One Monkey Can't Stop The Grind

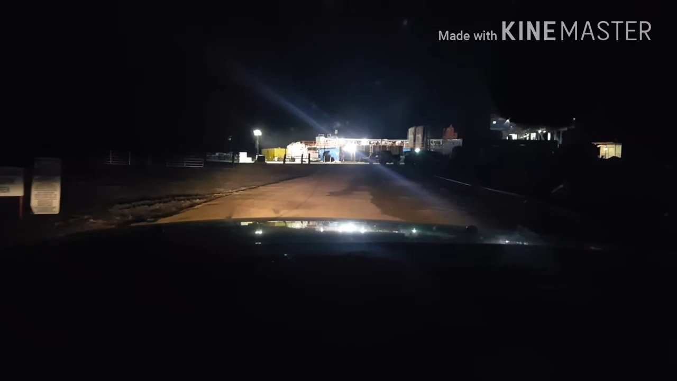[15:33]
Started my day at 1 o'clock, man. Crazy, already 10 hours.
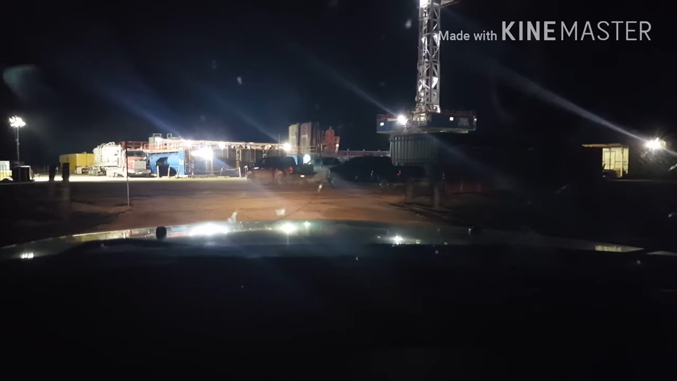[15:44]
It's part of the game, man. Part of the game. Hope it don't take forever to get unloaded, man.